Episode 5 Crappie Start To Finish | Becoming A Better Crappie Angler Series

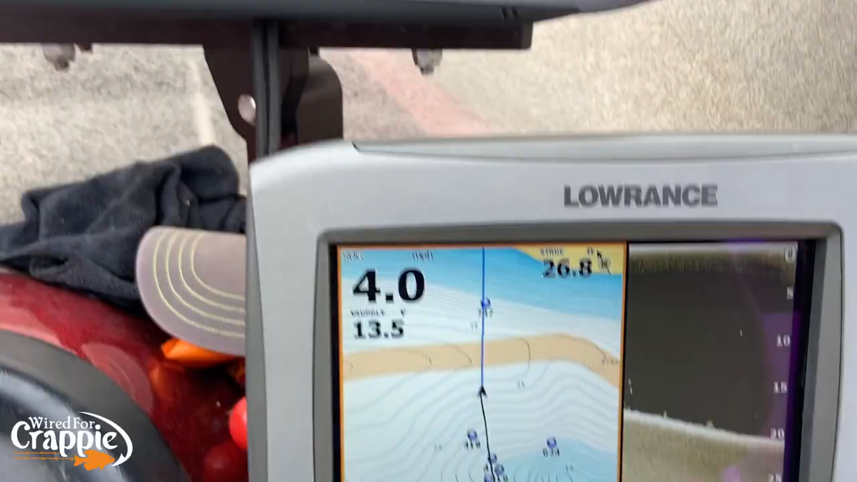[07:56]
So, that's those waypoints that we just went through right there, okay, guys?
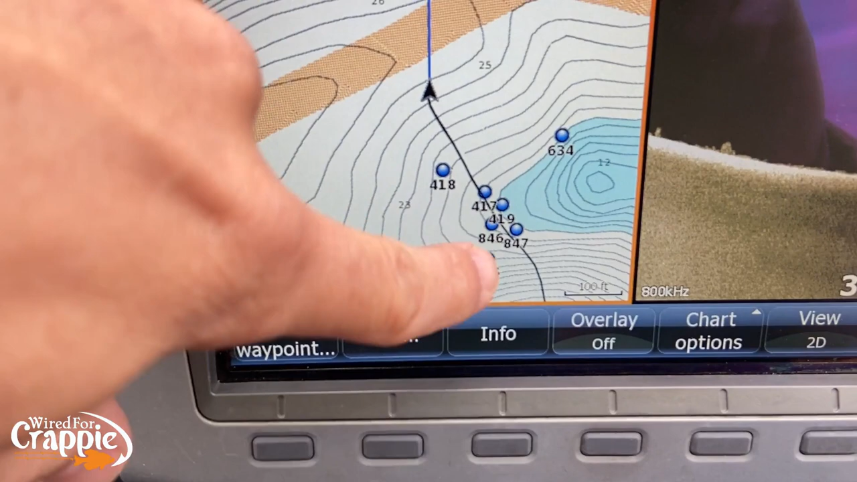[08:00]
There's a big primary point right here.
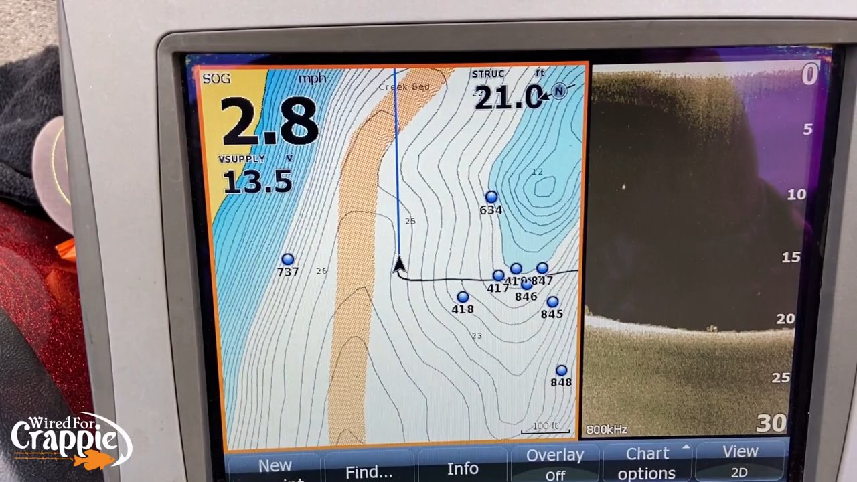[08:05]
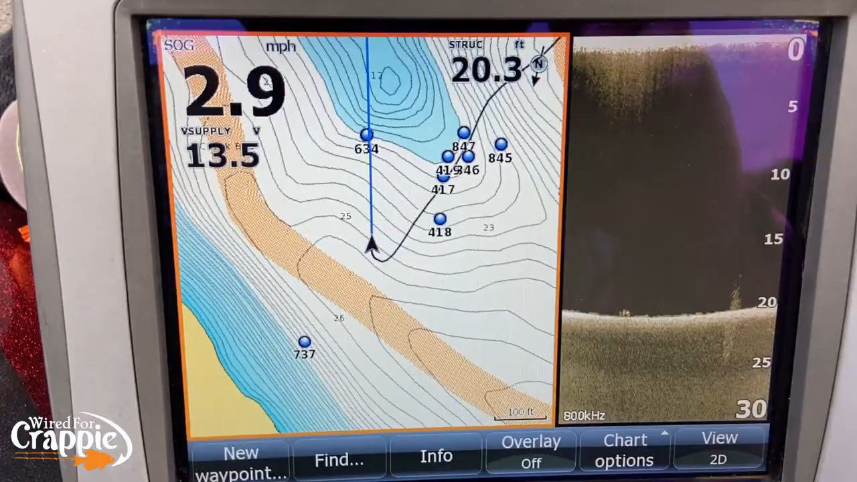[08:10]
On screen: speed 2.9 mph
It has a ton of structure on it.
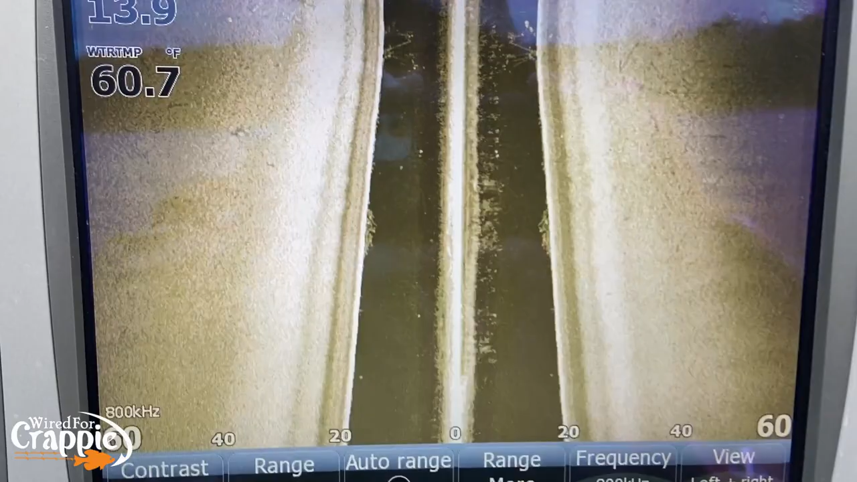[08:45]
On screen: water 60.7°F
All right, there's some stakes. See those stakes right there, guys?
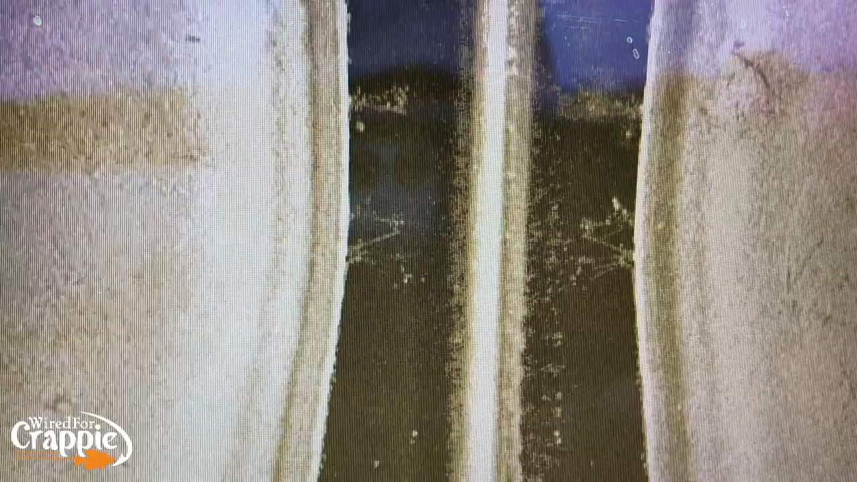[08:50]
Some stakes. Some stakes. There's a brush pile off to the side.
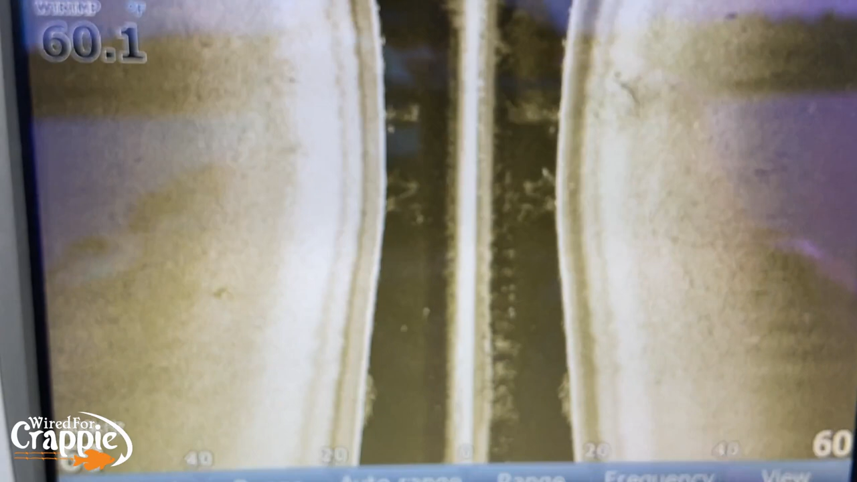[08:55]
Right there's a brush pile.
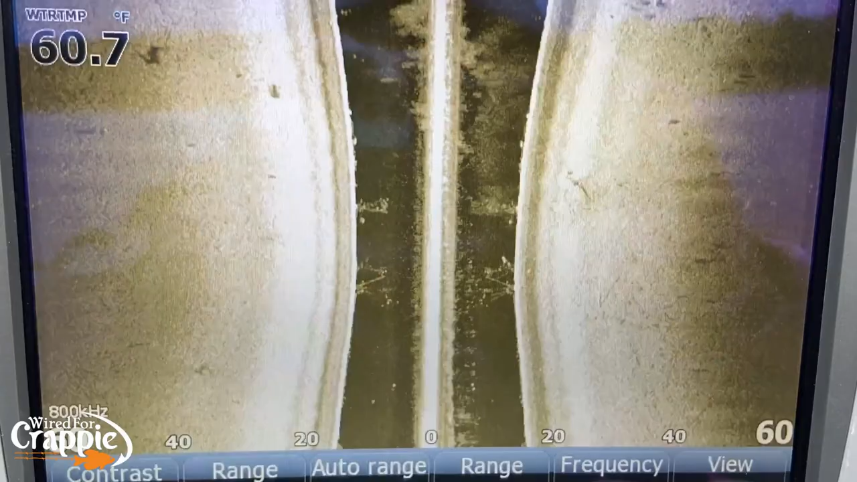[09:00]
On screen: water 60.7°F
Right there's a brush pile, guys.
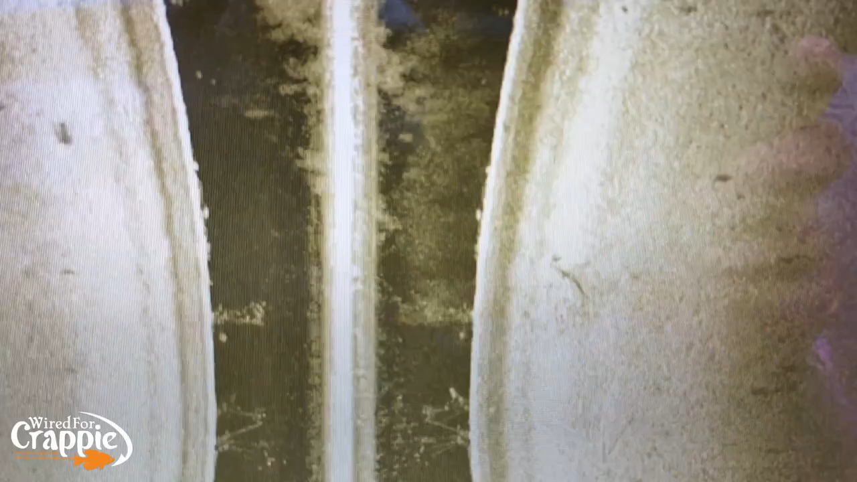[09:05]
That's what it looks like on the side, imaging. Right there.
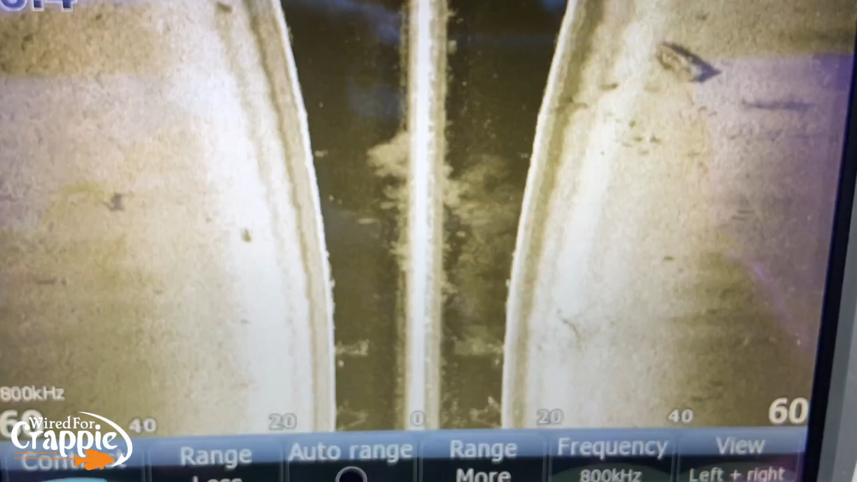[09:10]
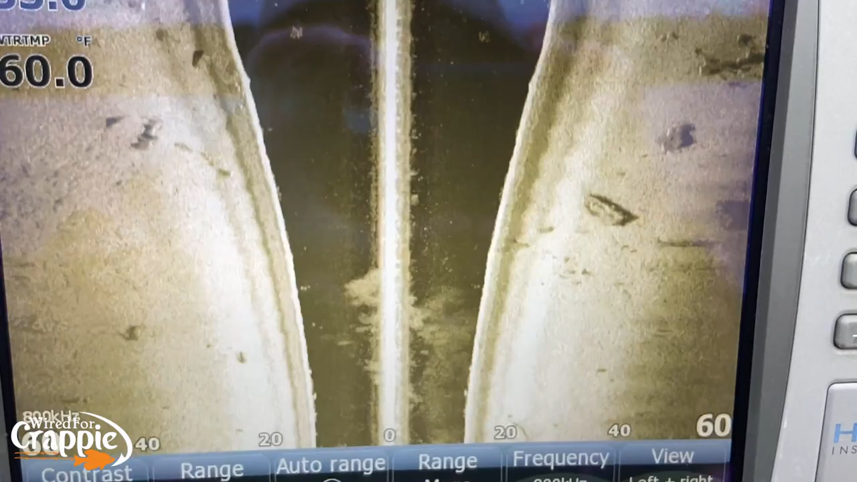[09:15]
On screen: water 60.0°F
There you have it. Great areas to locate fish.
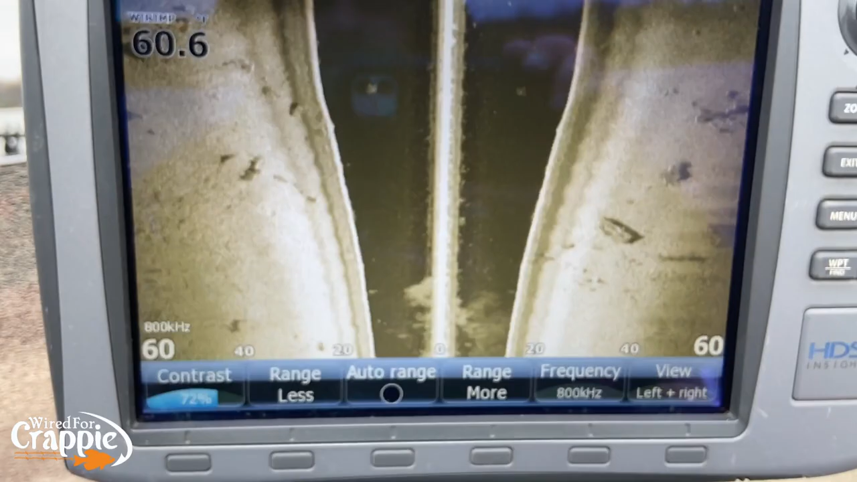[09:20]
There's a brush pile off to the side right there.
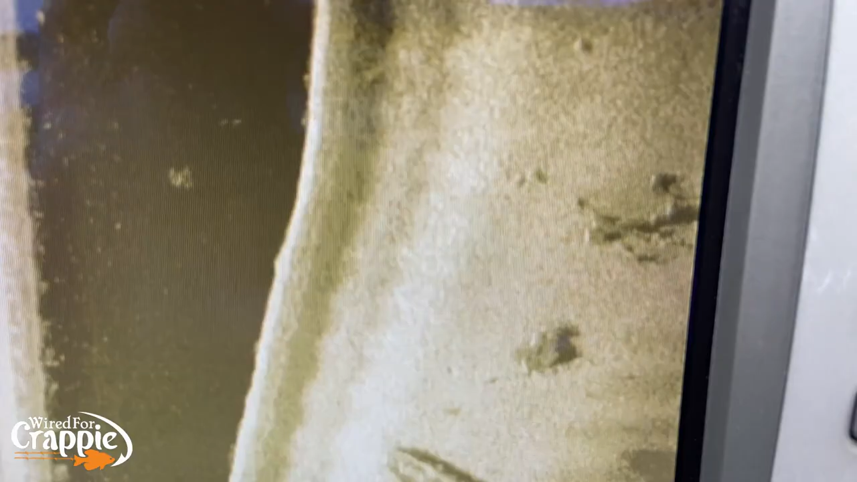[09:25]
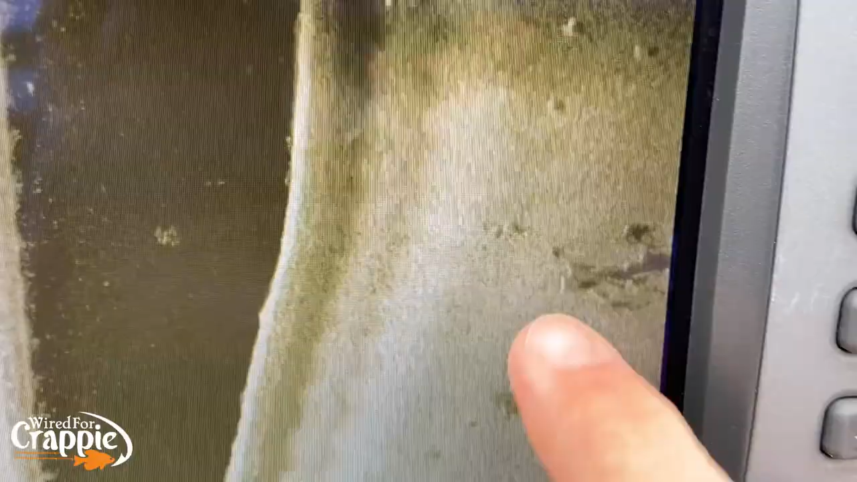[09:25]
That's got fish on it. See those little white dots in that? That's fish.
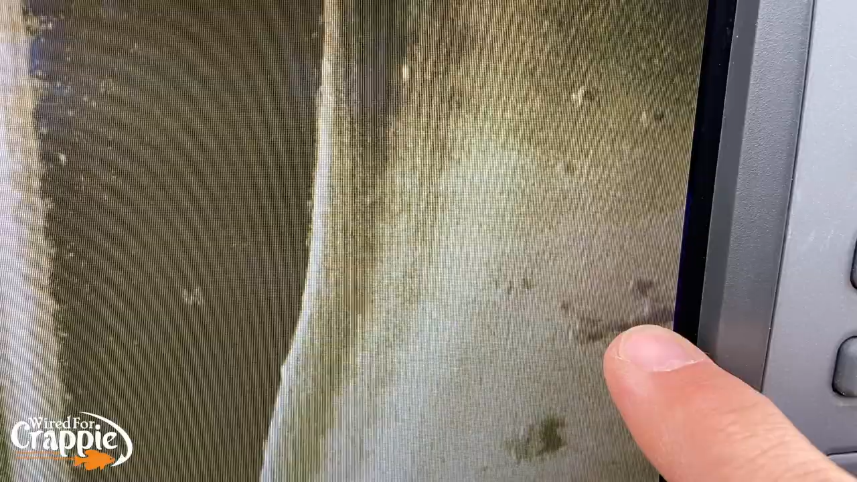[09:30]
One, two, three, four, five little white dots on that brush pile.
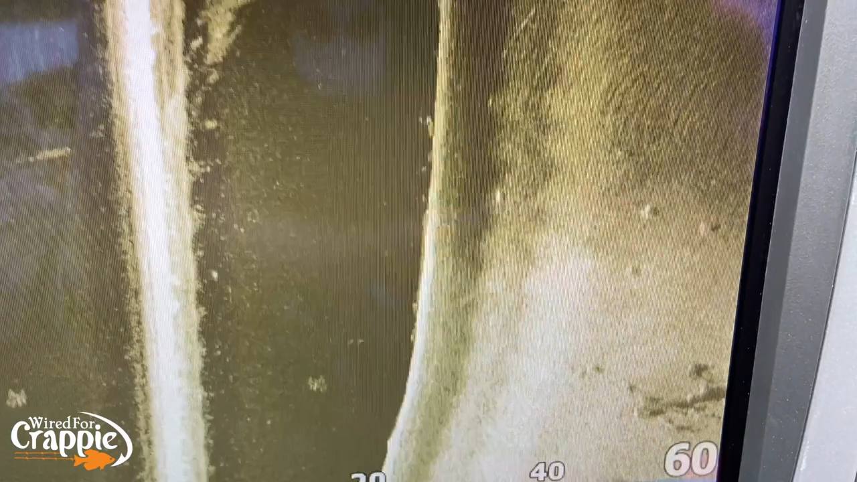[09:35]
All right, so let's go look at a creek channel.